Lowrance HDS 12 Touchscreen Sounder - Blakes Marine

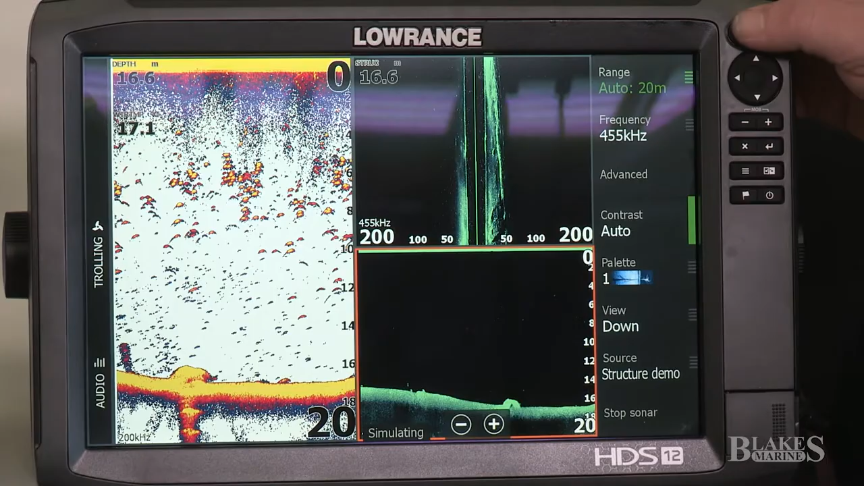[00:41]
On screen: depth 16.6 m
jump back into our chart. We can scroll and zoom in and out very very easily. We can do this in touch screen as well as the keypad panel. I just like to use the keypad panel because it keeps my fingers off the screen.
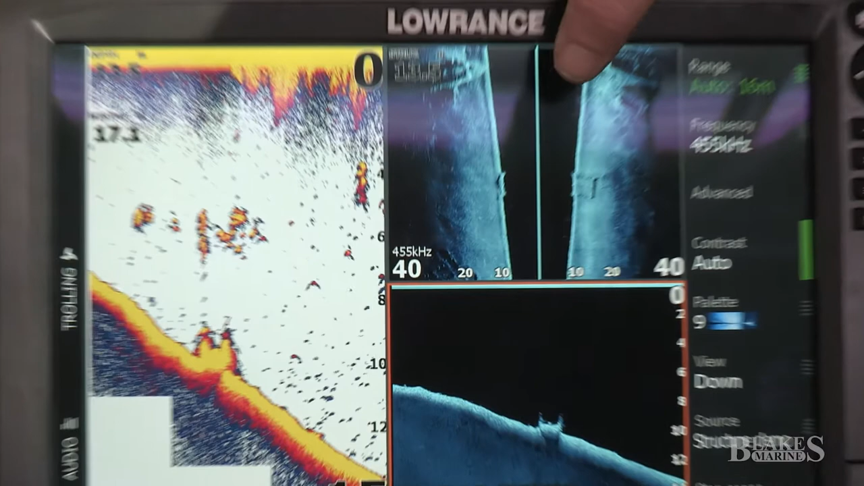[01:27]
We've got our traditional, our structure scan and our down imaging.
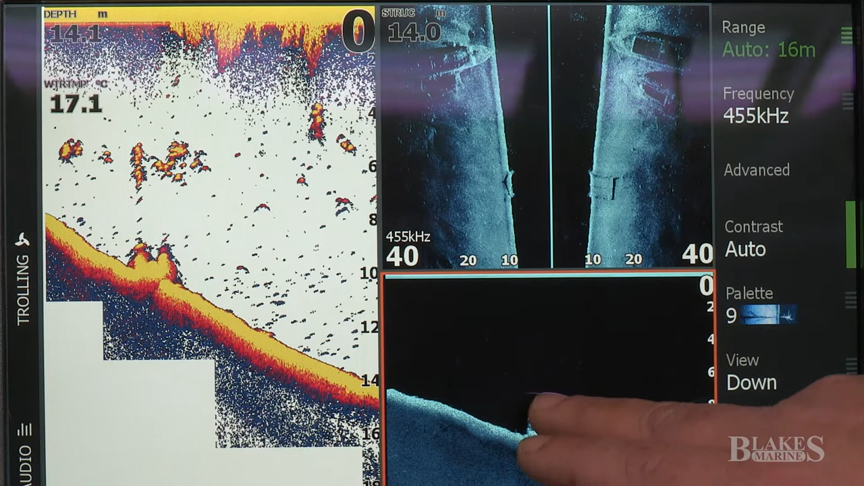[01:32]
On screen: depth 14.1 m, water 17.1°C
Now with the down imaging we have the fish reveal. To turn that on we need to press onto the screen,
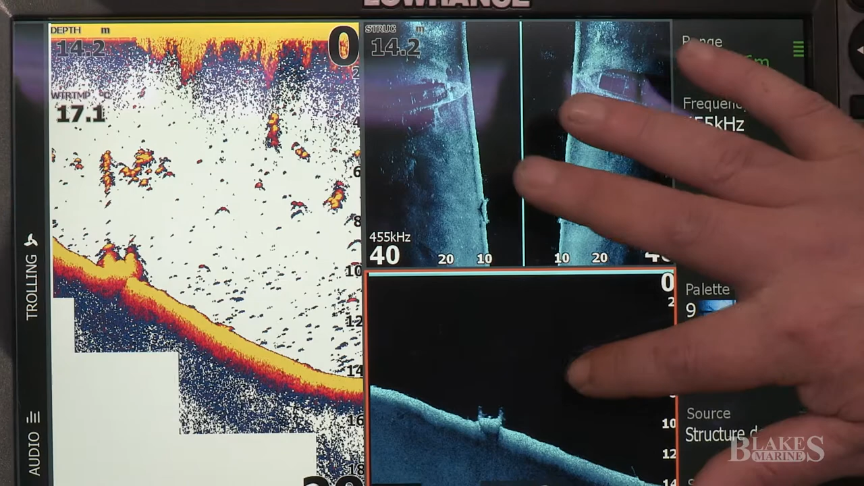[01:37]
On screen: depth 14.2 m
click advanced and you can see the fish reveal option there.
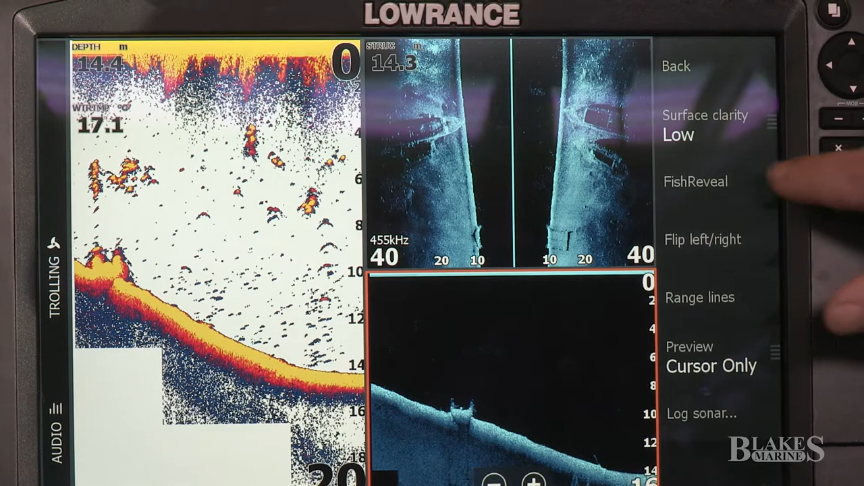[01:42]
On screen: depth 14.4 m
Turn him on and now you start to see that color come through.
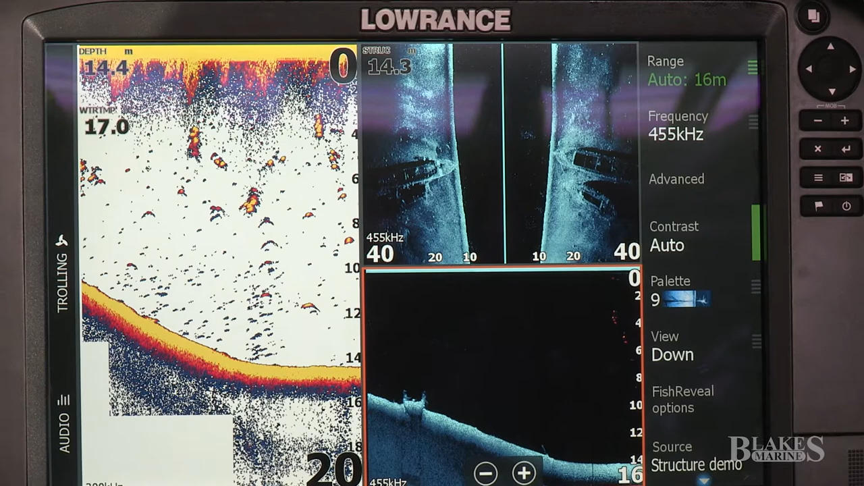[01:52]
As you can see you can stop the image. You can scan in and out. We can have a look at this structure,
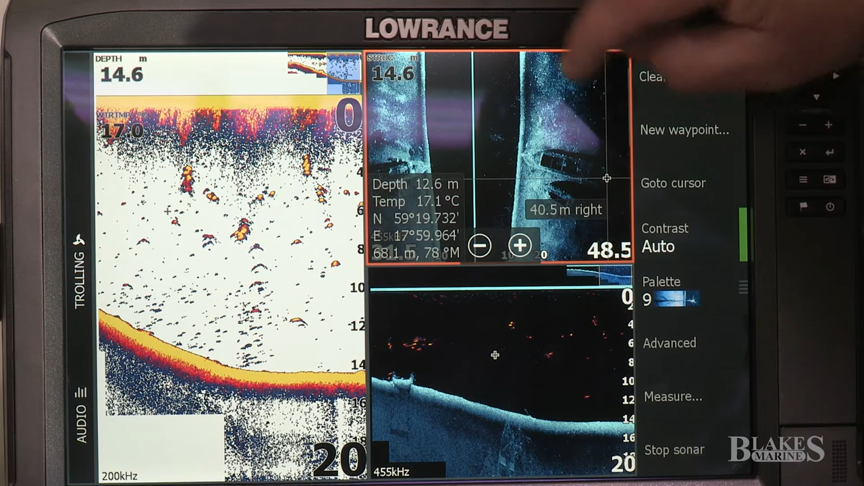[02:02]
zoom into it a bit further and see if there's any fish to target around these boats that are laying down at the bottom there.
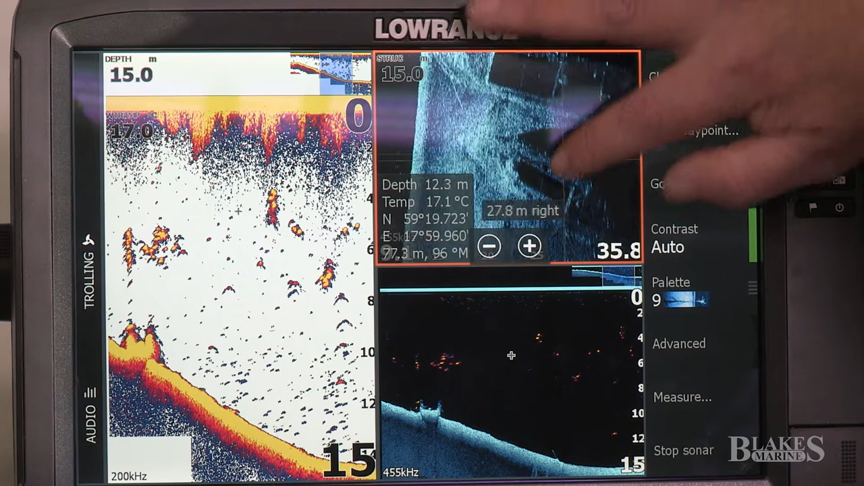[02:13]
Clear cursor that just goes back to our original Sonar. While we're still on this screen we can just zoom back out so we can see further into the water.